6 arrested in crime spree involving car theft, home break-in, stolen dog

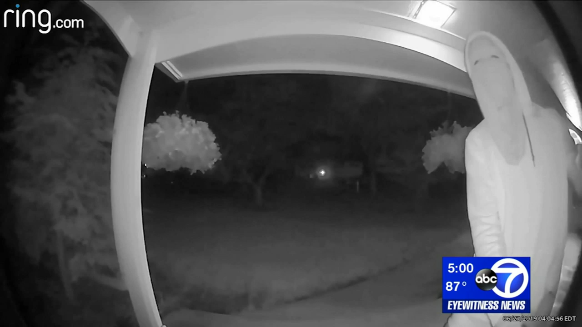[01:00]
Images were captured on home security video of the thieves wearing masks and gloves, checking to see if doors and windows were open.